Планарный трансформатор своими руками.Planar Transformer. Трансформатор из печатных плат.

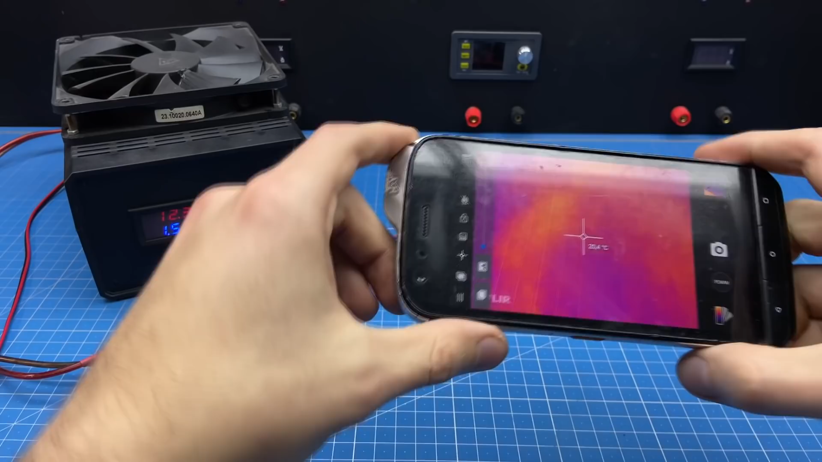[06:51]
В принципе все в пределах нормы. Перегрева я не соблюдаю. А это значит, что мы создали вполне себе рабочее устройство. Правда оно не пройдет EMS тест из-за слишком малых зазоров. Но если уменьшить количество витков и сделать зазор больше, то вполне может все получиться.